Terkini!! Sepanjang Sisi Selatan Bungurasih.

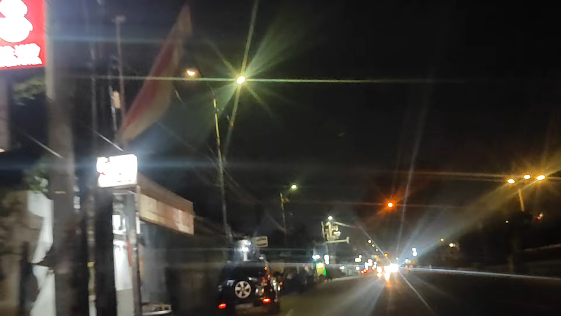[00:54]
Telusur Jelajah kembali melihat suasana di seputaran Terminal Purabaya atau masyarakat luas lebih mengenalnya sebagai Terminal Bungurasi. Penjelasan singkat pada penelusuran kali ini malam ini
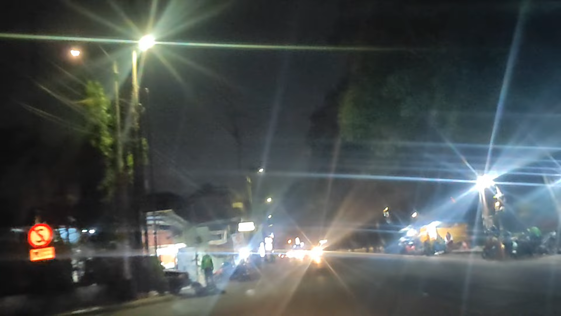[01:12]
tidak banyak perubahan terkait dengan situasi dan kondisi di seputaran area atau sisi selatan Terminal Bungurasi. Bisa dipastikan koordinatnya tetap sama, yuk ikuti penelusuran singkat Telusur Jelajah kemalam.